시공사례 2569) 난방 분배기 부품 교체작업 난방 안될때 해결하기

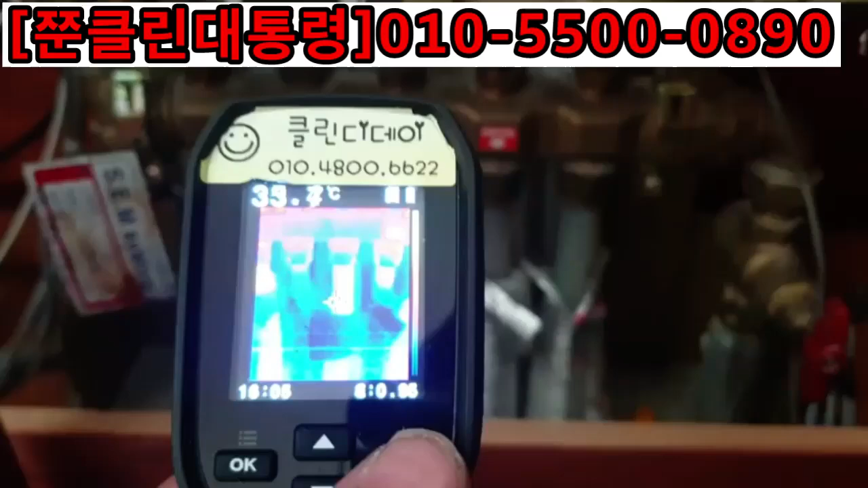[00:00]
열아상을 찍어 보면 안방 배관은 여기 첫번째 배관은 물이 정상적으로 들어가고 있습니다.
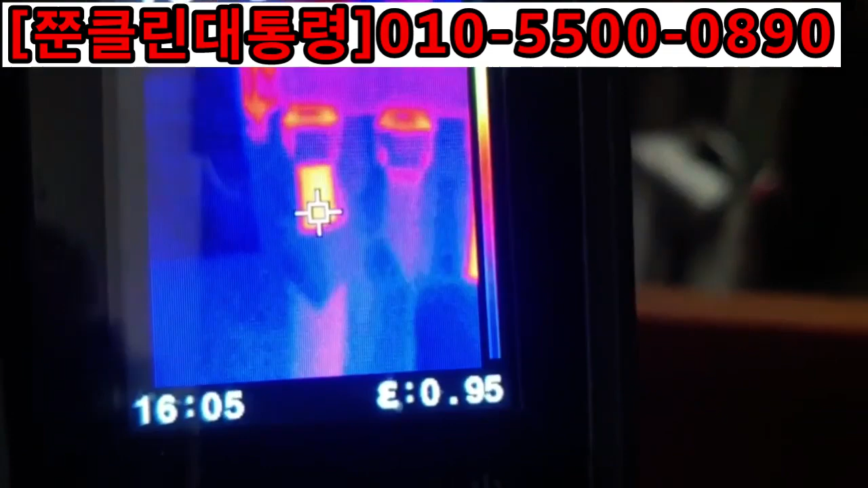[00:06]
두번째 배관은 거실 배관인데 난방에 물이 안들어가고 있습니다.
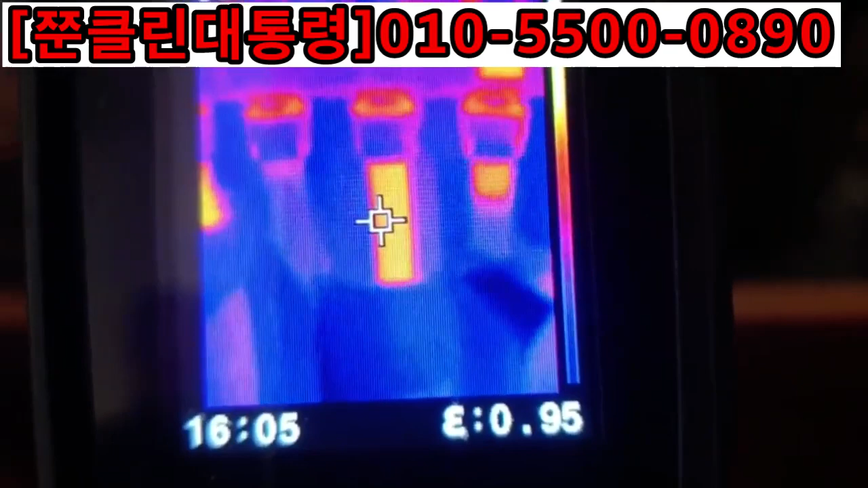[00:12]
그 다음에 여기 현관 입구방 정상적으로 잘 들어가고 있습니다. 여기 주방 물이 안들어갑니다.
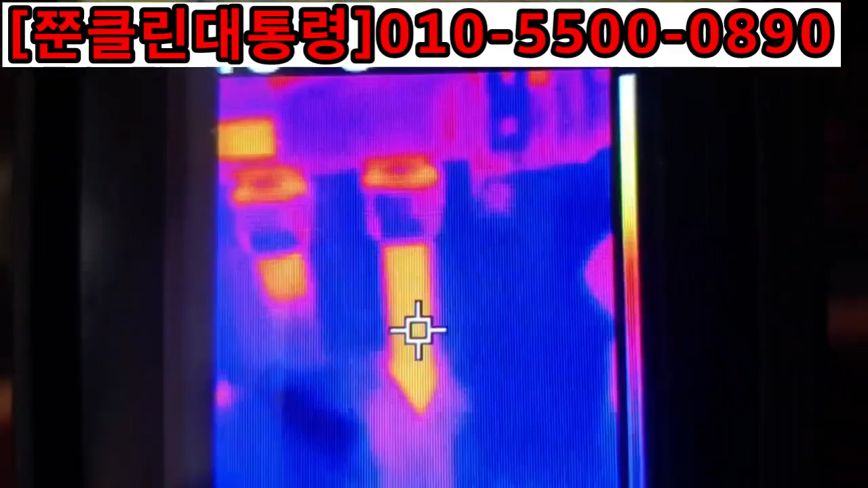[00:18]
옆방은 물이 들어가고 있는데 이제 돌아 나온 쪽 배관을 보면
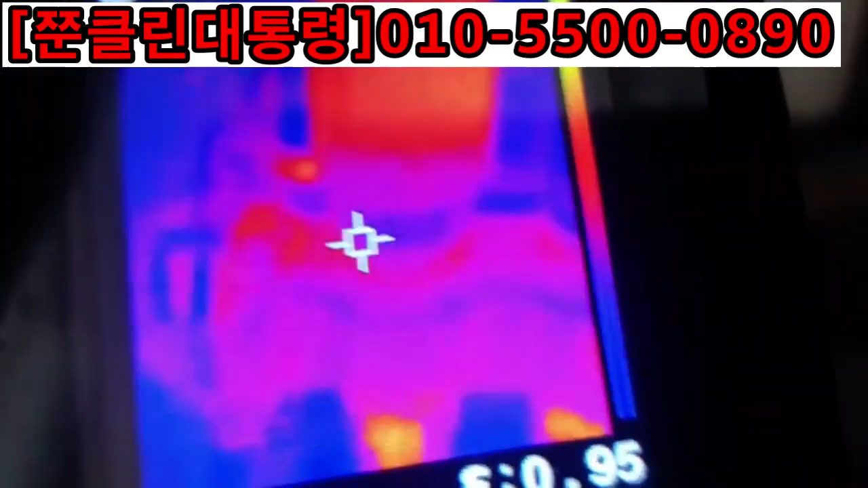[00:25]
이렇게 안방은 온도가 올라옵니다.
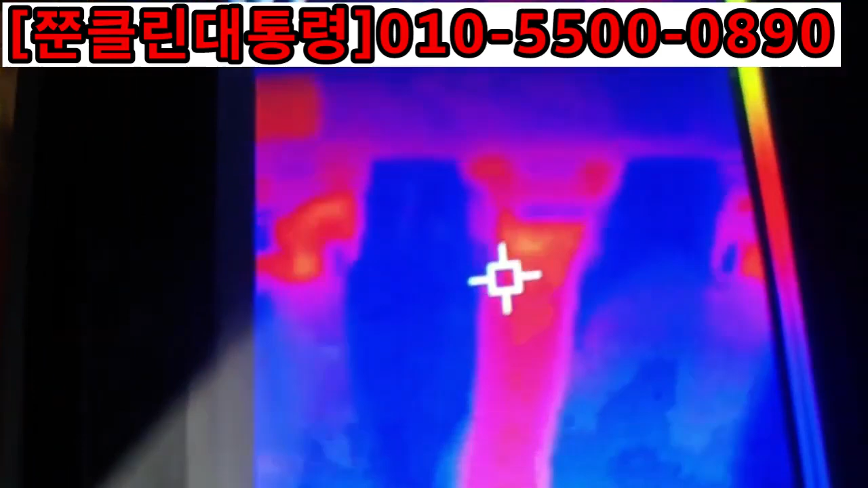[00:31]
그 옆에 거실 안 올라오고 입구방은 들어오고 그 옆에도 안 들어오고 그 옆에도 안 들어오는 상태입니다. 요거를 점검해 보겠습니다.
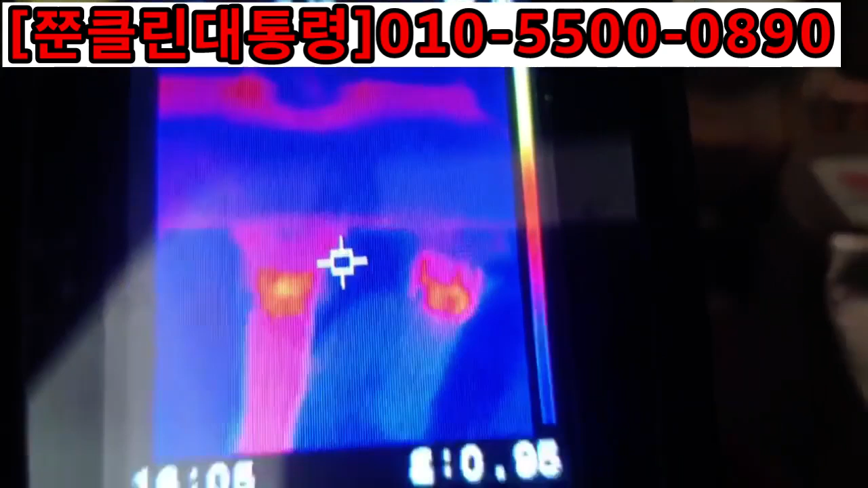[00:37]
1차적으로 문제는 이렇게 십이 되어 있으면 좋은데 들쭉날쭉합니다.
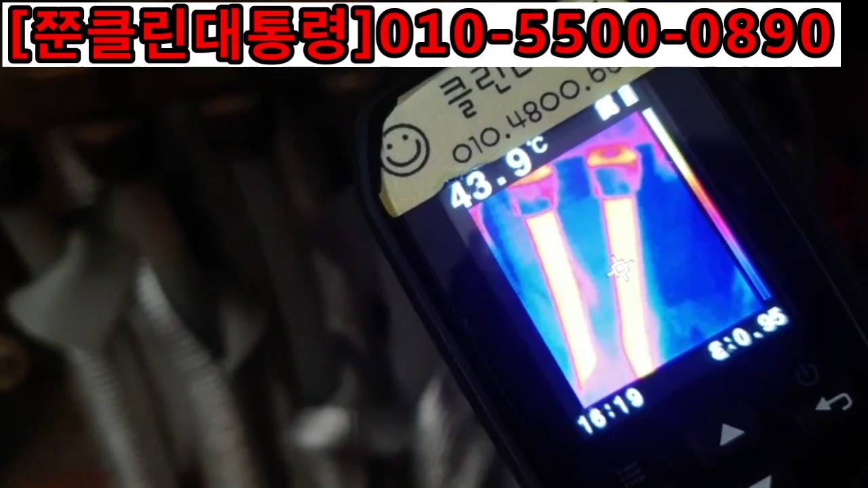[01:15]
On screen: spot 43.9°C
들어간 온도 44도 전후 45도 찍히니까
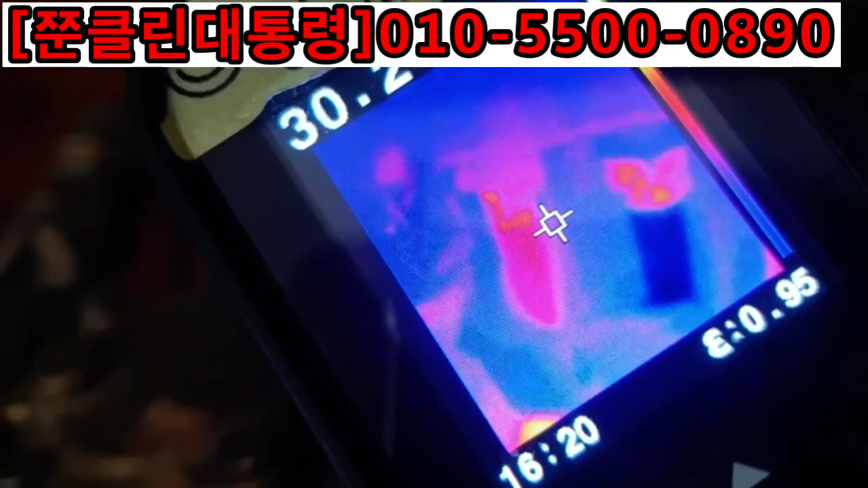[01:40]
전후가 찍혀야 되는데 잘되는 방 안방은 35.5도 안되던 거실은 27도.
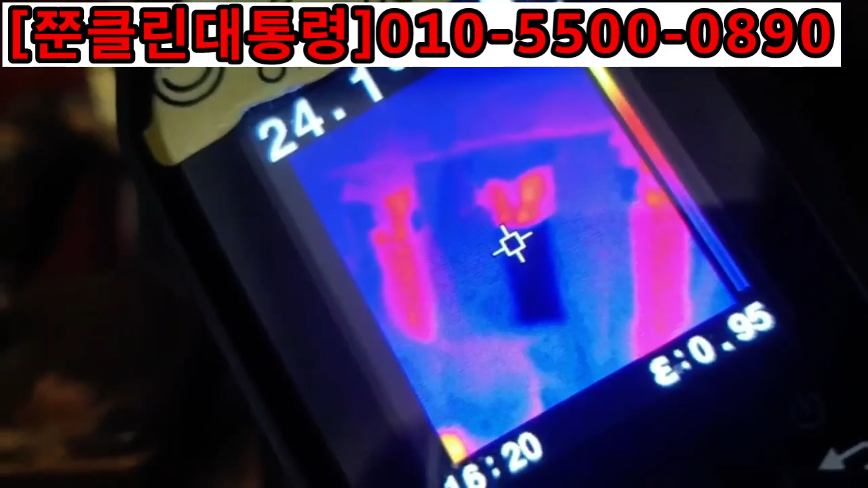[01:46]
색깔로 봐도 검정색 난방이 안됐던 거죠. 이제 난방되고 있습니다. 아들 방도 정상.
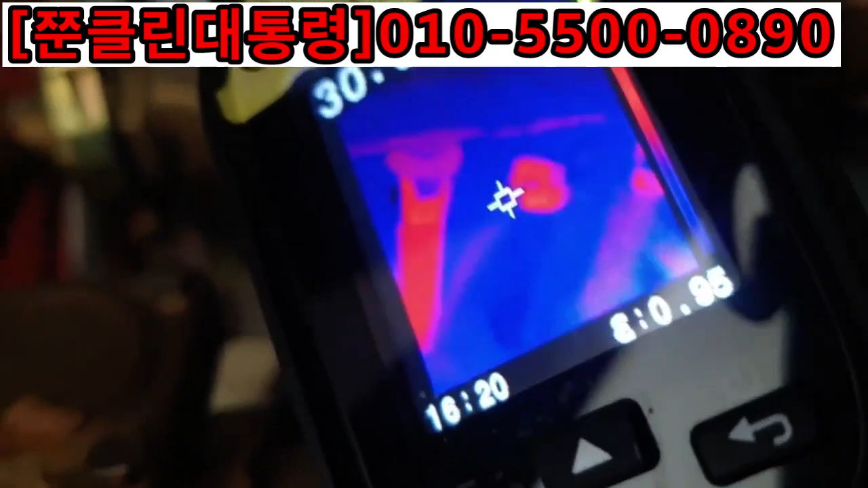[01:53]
근데 양쪽에 두개 방은 또 비정상인데 이제 온도가 올라오고 있네요. 정상. 원인은 이놈들.